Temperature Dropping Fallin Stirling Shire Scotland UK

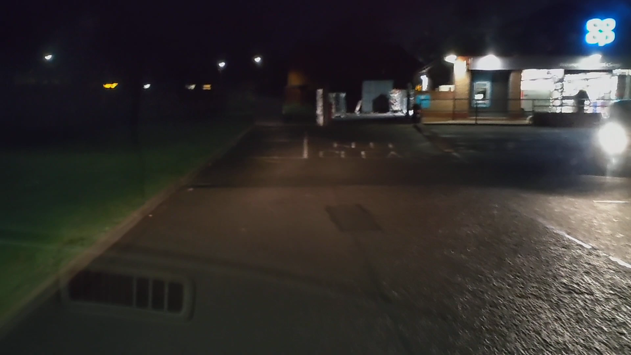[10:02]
Hurt my neck. doesn't it? It's got parking sensors. Beep, beep, beep, beep, beep, beep, beep, beep.